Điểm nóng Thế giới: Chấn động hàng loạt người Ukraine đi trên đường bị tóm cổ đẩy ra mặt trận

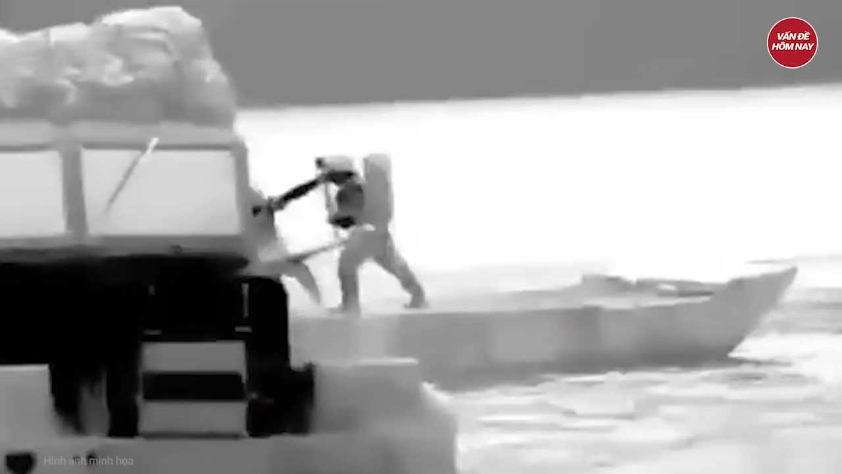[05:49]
RIA Novosti cũng đăng tải một đoạn video do máy quay ảnh nhiệt ghi lại
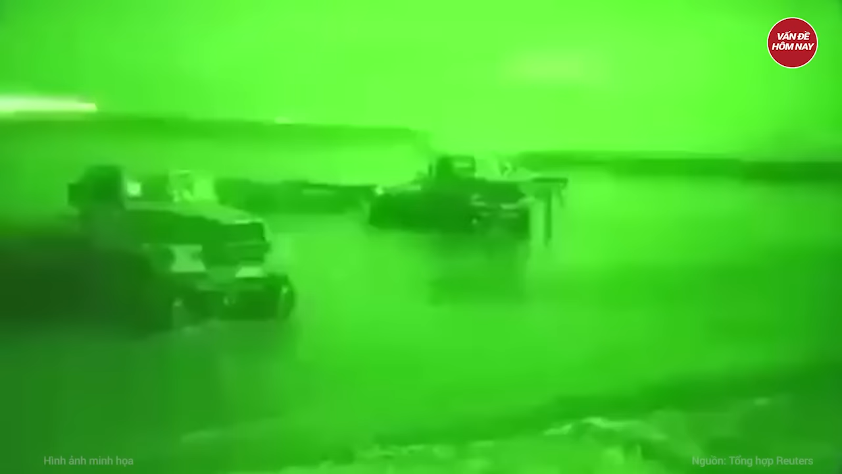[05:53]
thời điểm các binh sĩ Ukraine vượt sông vào ban đêm.